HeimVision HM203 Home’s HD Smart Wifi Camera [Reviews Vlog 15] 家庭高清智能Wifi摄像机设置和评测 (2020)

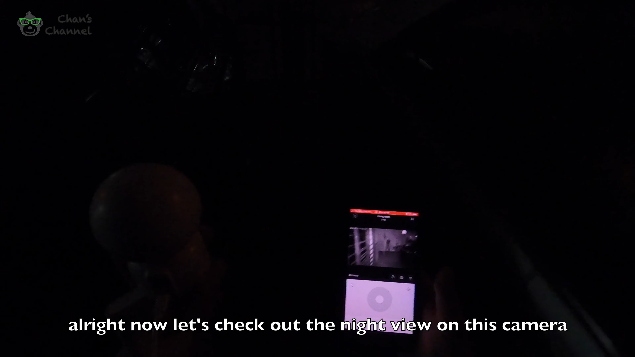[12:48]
If you can see from here It's all dark
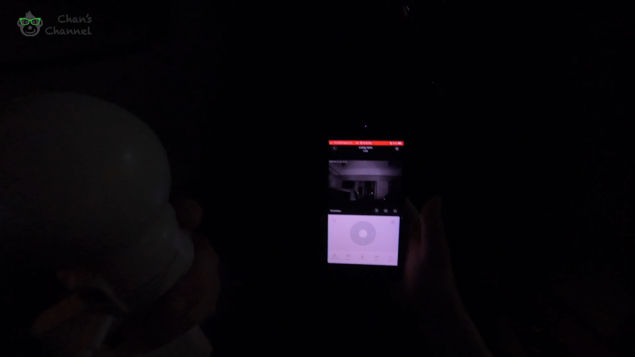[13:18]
See you can even see my door clearly If you see from here